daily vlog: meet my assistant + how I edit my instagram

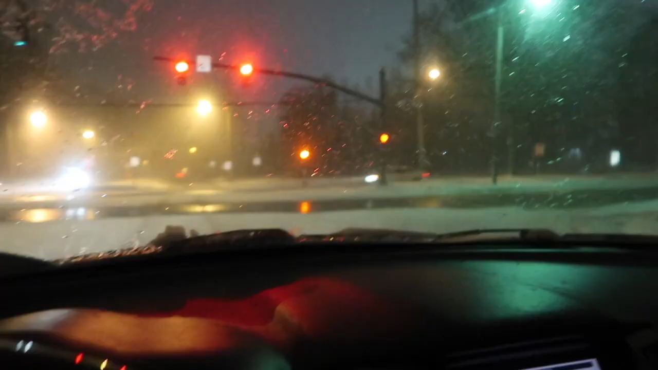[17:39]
bit this weather is crazy it's so hard to tell but it's actually like